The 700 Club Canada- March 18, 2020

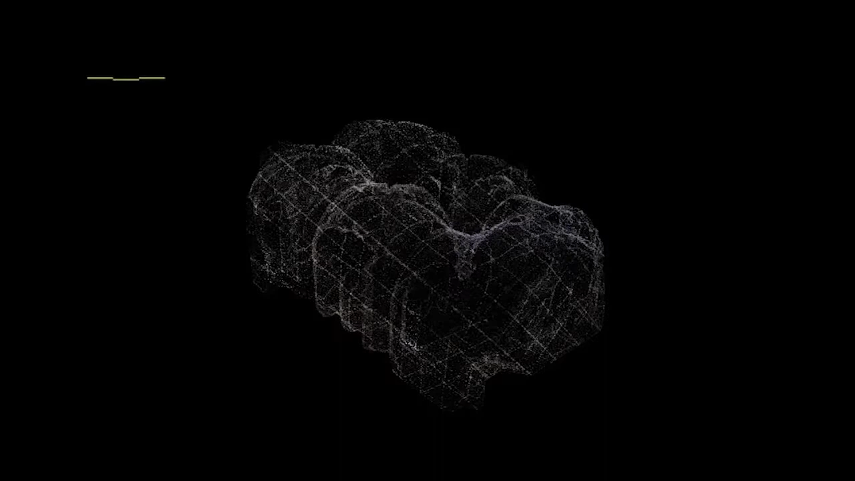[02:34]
So they turned to state-of-the-art technology to uncover the Upper Room's secrets.
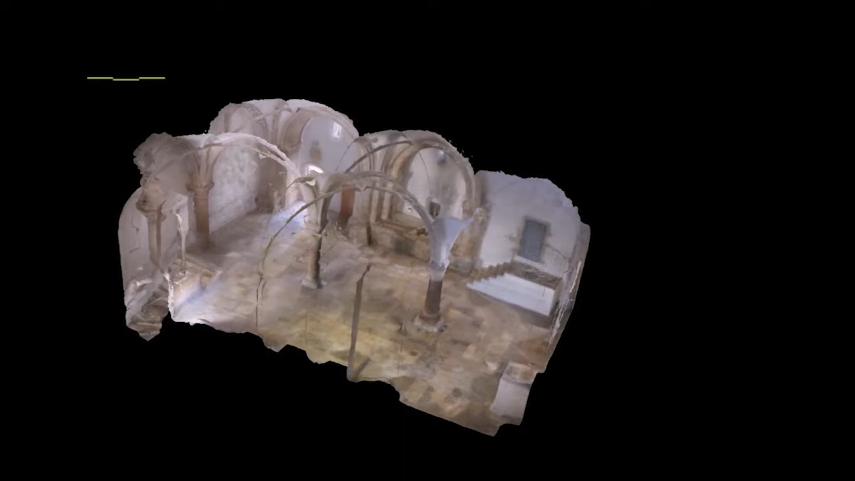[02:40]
Using ground-penetrating radar, laser measurement, laser scanning, and an advanced photography technique,
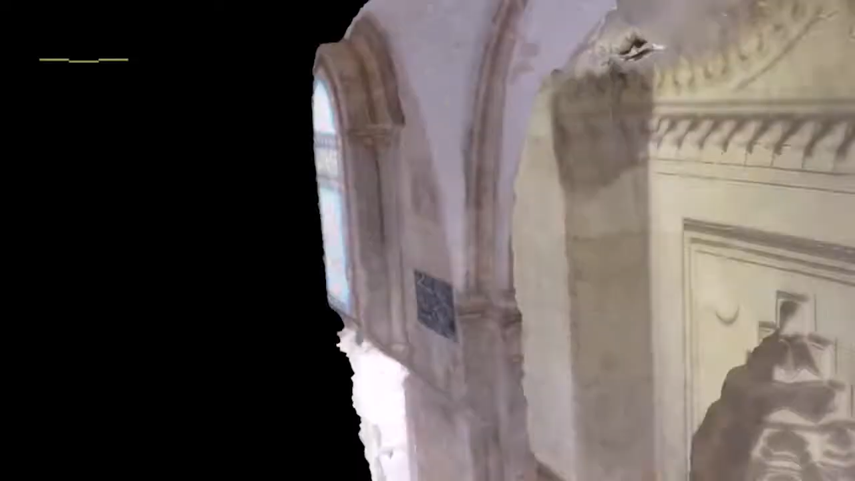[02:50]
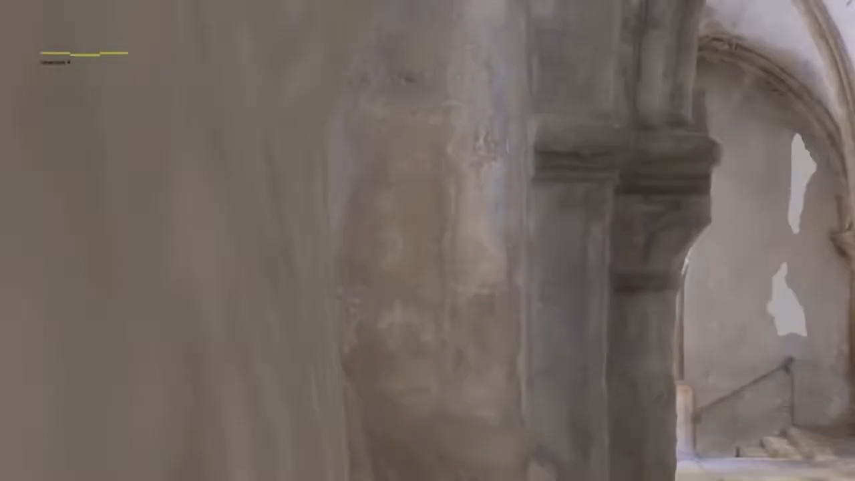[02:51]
we managed to reach every corner of the Last Supper room. We managed to create an accurate 3D model of the place. We even managed to penetrate inside the ancient stones.
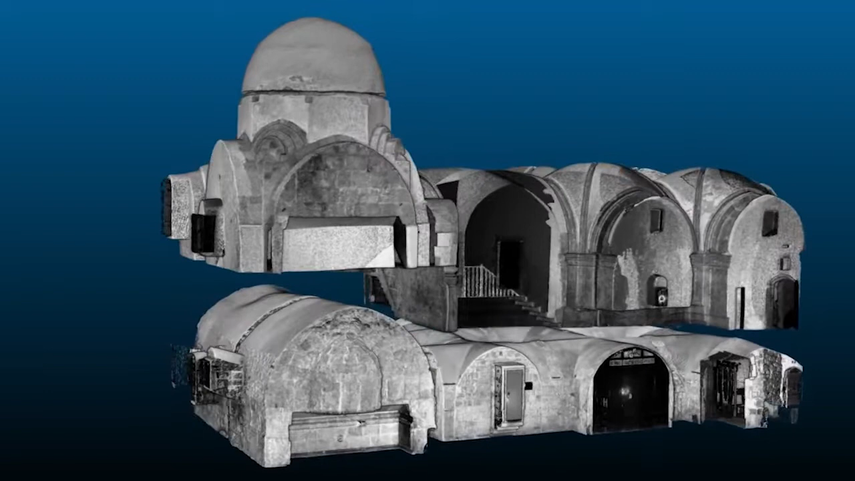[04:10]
there's evidence of a magnificent 4th century Byzantine church.
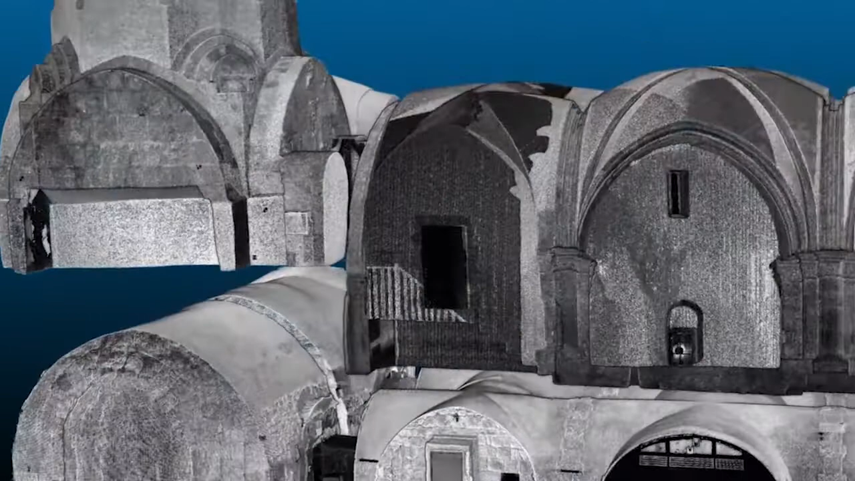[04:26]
church on much earlier and ancient sacred site.